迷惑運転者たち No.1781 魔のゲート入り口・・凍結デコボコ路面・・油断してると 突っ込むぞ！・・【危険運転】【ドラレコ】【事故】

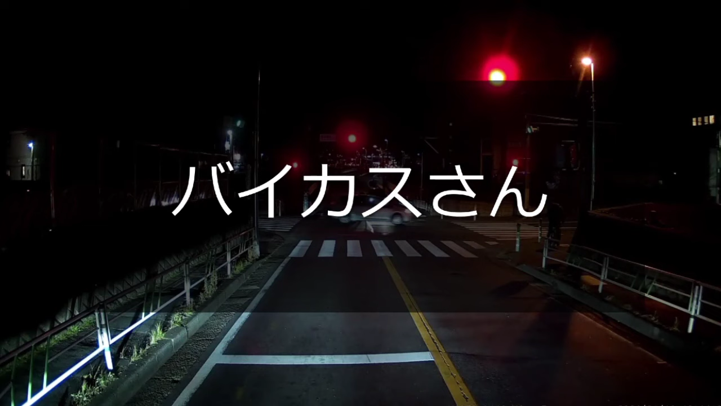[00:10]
すり抜きは違反にはならねえけどよ、イエローカットでの追い越しは違反、しかもそこまで言ったらもう信号無視だぜ。バイカスってのはすごいよな。しかもね、足ついてねえよな。